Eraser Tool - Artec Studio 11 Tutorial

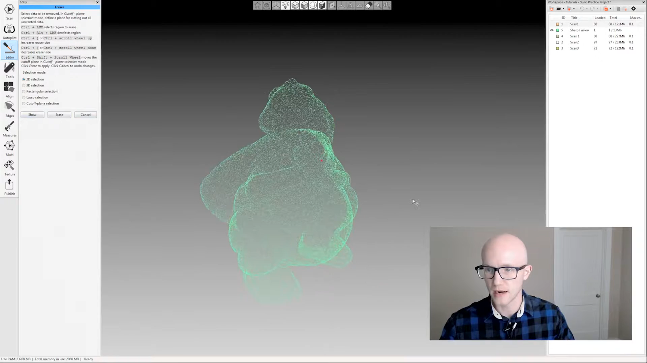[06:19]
data that you just selected and then let's say there was something here on the backside now I could come in
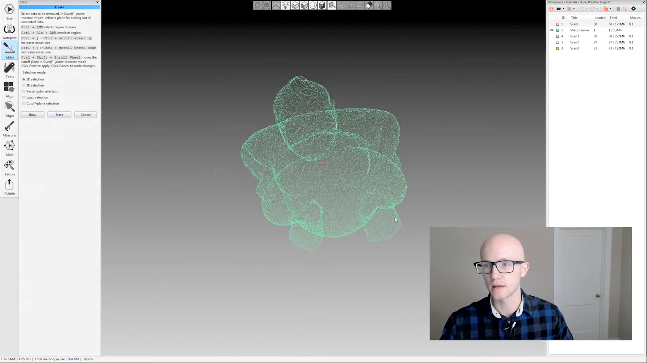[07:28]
then I could come in and
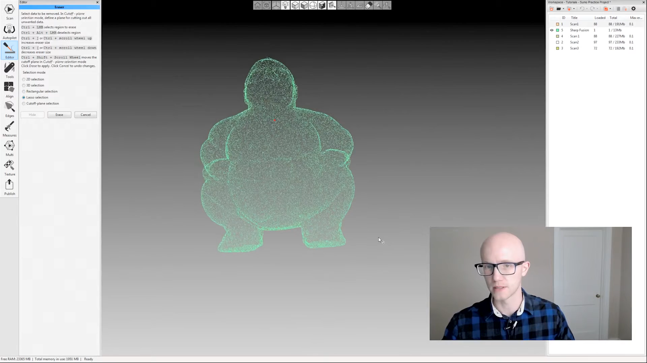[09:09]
so it's nice to have this in here I'm gonna hold control again come up here do my lasso selection when I let go it closes it off and selects everything
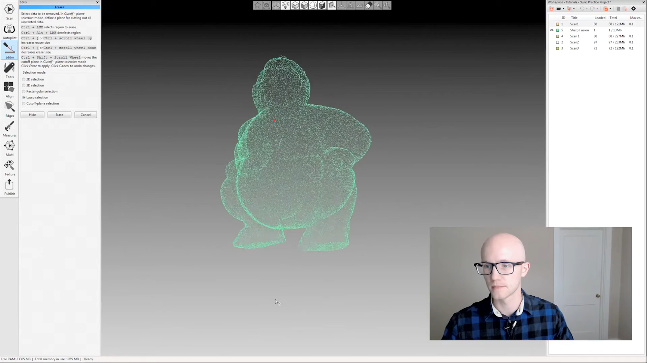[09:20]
a lot of times with the with the lasso tool when when people see that there's